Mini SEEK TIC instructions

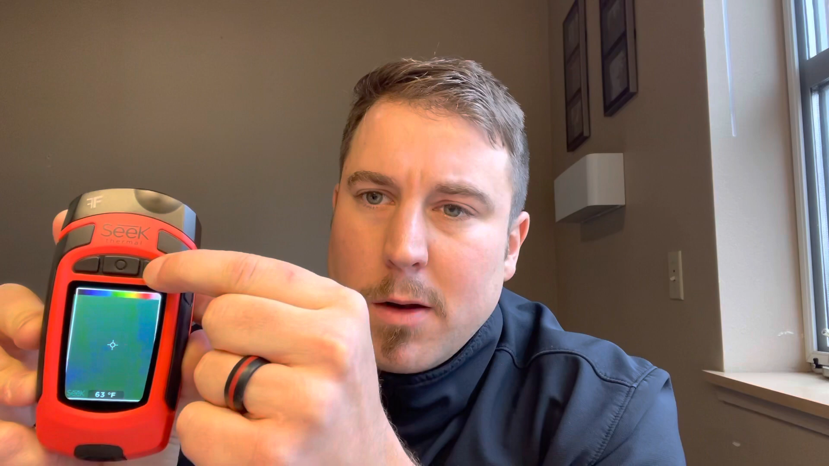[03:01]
On screen: spot 63°F
and it's gonna take a screenshot of what it is that you're looking at, then we can download that from the computer when we plug it in later.